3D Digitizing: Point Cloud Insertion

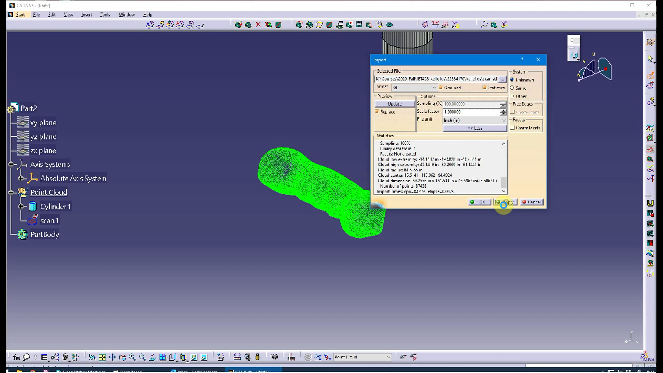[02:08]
So I'm going to hit apply, and turn that off, and you can see my point cloud brought in.
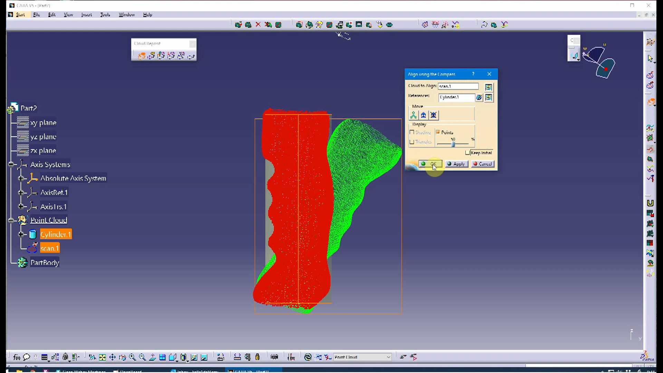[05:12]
You can see that it's in there. Now it's upside down according to the model that I wanted, but that's OK. I can still keep manipulating this.
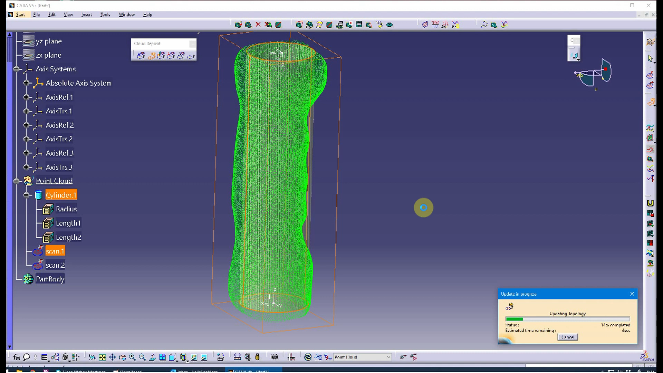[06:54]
It helps to have this close, and I want to get rid of the initial. I tell my students to keep the initial, but I want to get rid of it. And there we go. So to me, that's a decent enough, let's look at it from this side. Sometimes I'll take it here and do an alignment up just to make sure it's oriented to my axis like I like it.